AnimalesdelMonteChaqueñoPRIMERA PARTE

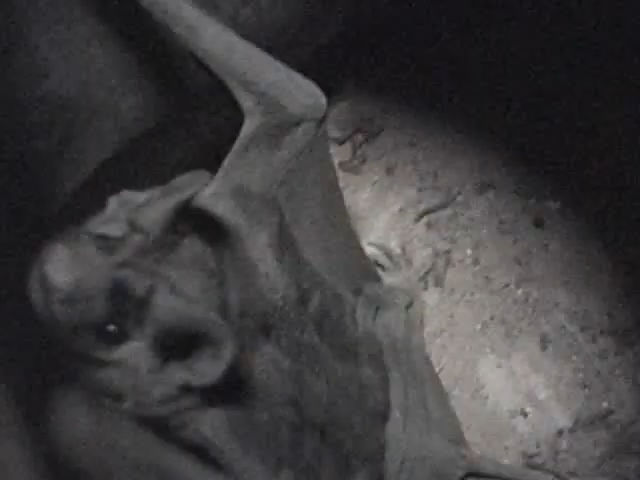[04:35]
Este otro ejemplar se cayó en un balde de donde no pudo salir.